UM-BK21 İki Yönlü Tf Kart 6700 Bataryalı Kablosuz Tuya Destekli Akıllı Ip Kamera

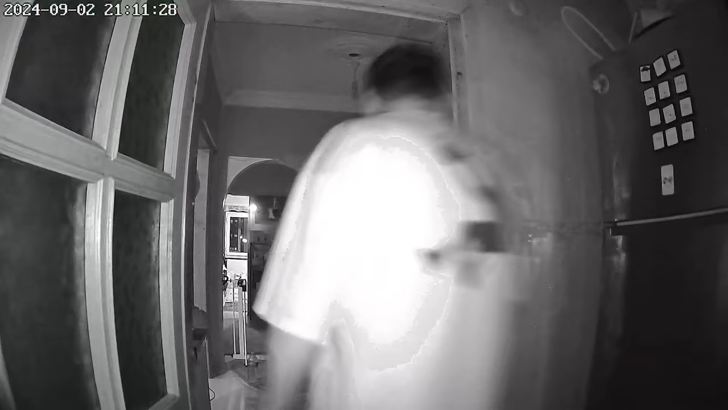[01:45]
Tabi birazcık böyle gece çekimlerinde ya da normal çekimlerde internet hızınıza bağlı olarak biraz böyle donma kasma yapabiliyor. Bence dezavantaj olarak da bunu göz önünde bulundurabilirsiniz.